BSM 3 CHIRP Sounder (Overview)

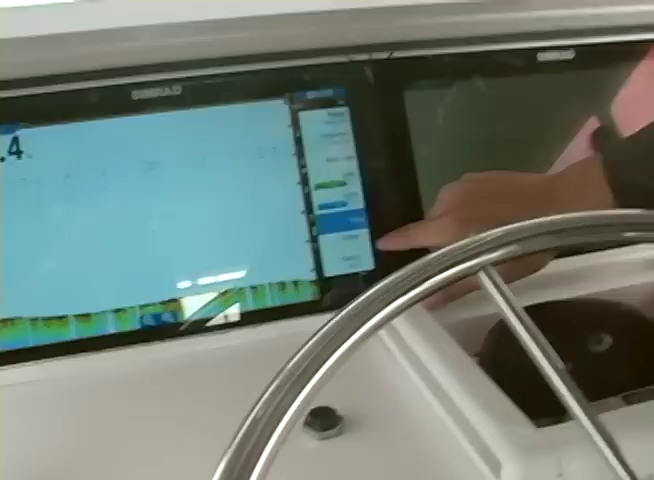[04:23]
and we're going to set it up with a bottom color mode and we're
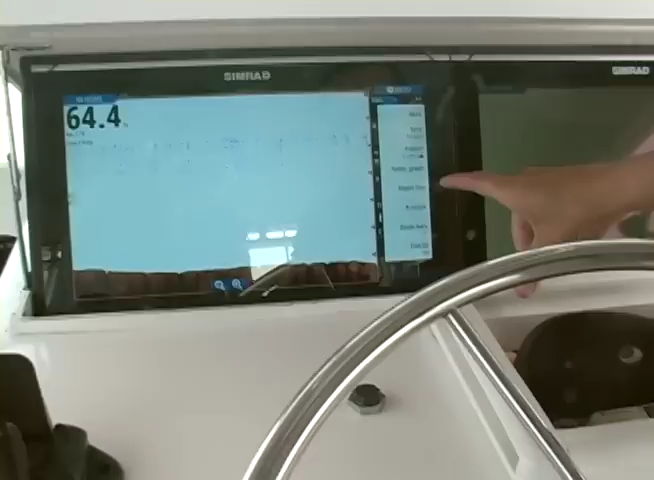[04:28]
going to go into the split and turn on zoom and
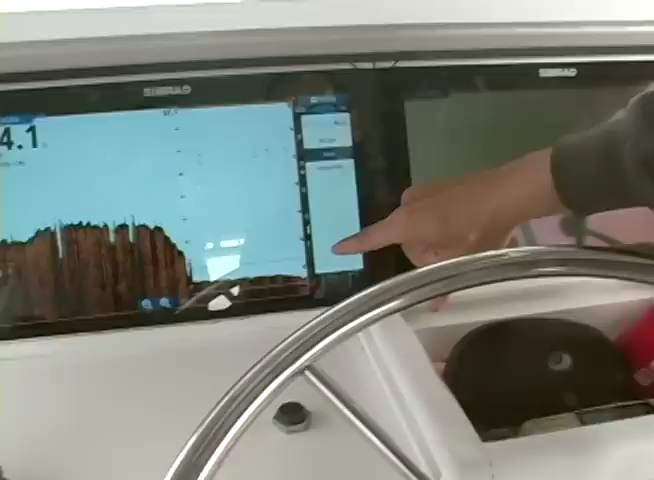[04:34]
we have an eight times zoom setup so you can see this split
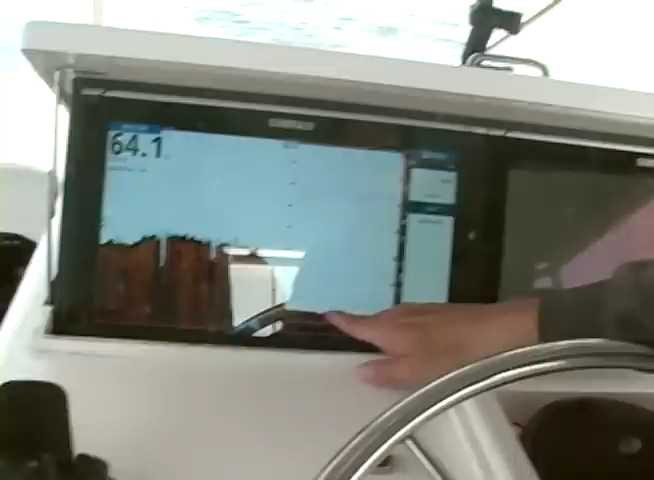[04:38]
window down here on the bottom is now expanded so this is maximizing the resolution
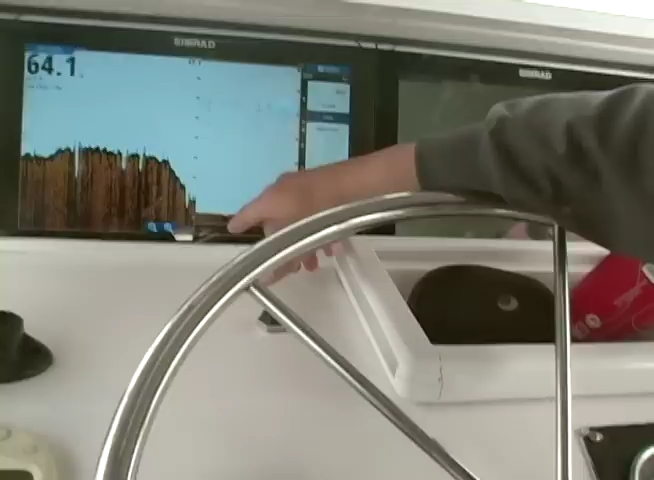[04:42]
of the display and what you can pick out are these tile fish that are setting in the grooves of the bottom and we have some good wave
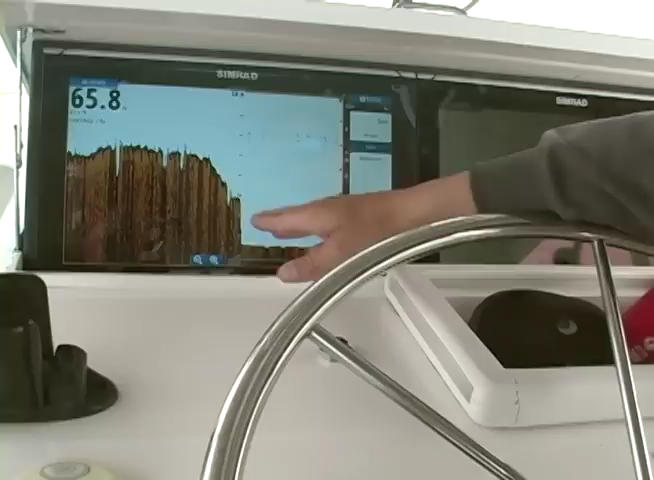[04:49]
actions which some of that you're seeing but this is a how you can pick out those small targets that are right on the bottom.
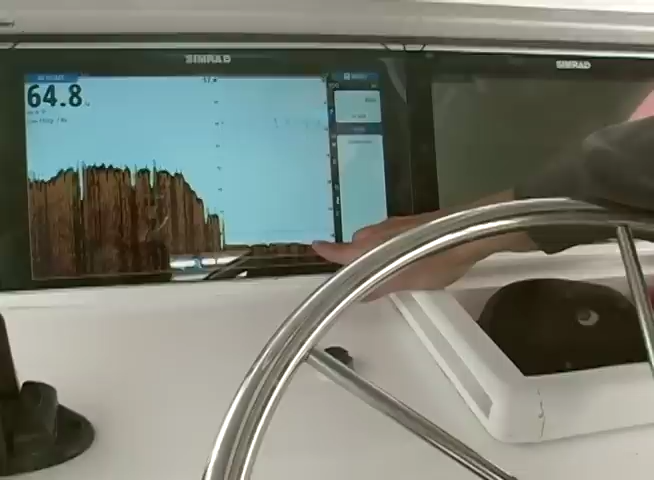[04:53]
An important setup you need to know.